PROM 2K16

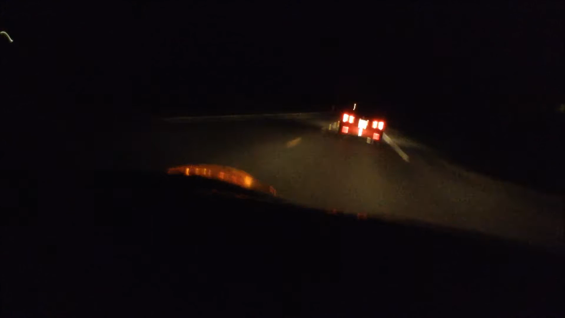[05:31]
Ah, okay. So, as of right now, I am following behind Daytuan and Jael in the red car that's in front of me. In front of them is Zach and Deanna. And in front of them is Jarrell, J-Bo, and Jocelyn. And behind all three of them is just me. Man, let's do this, man. Turn up time.
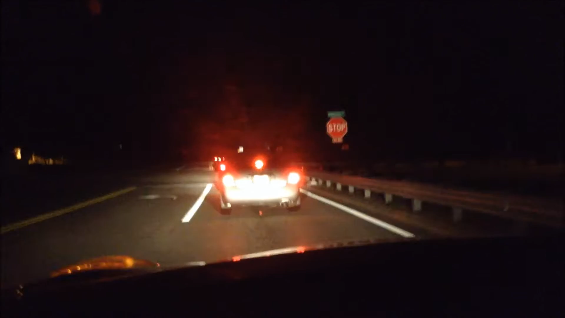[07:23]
So yeah, we all cool and we just riding around right now. Oh, police. Somebody finna get pulled. Not me, please don't let it be me.